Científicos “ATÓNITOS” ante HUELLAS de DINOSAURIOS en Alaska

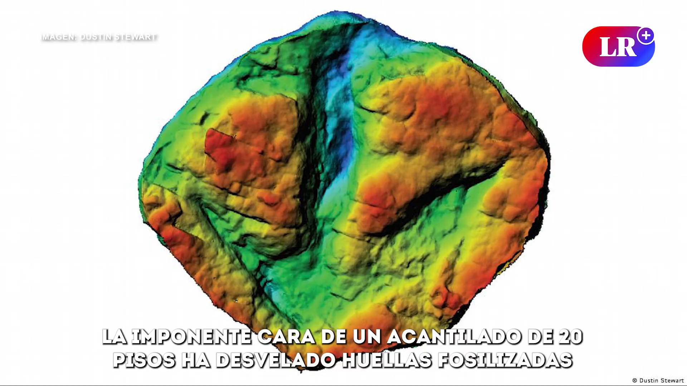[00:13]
La imponente cara de un acantilado de 20 pisos ha desvelado huellas fosilizadas que datan de hace aproximadamente 70 millones de años,
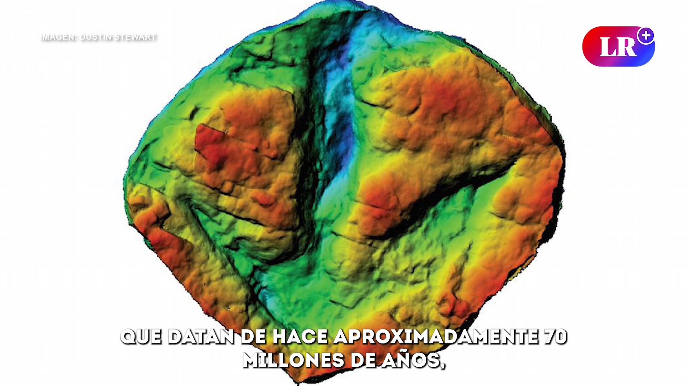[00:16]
pertenecientes a una variedad de dinosaurios.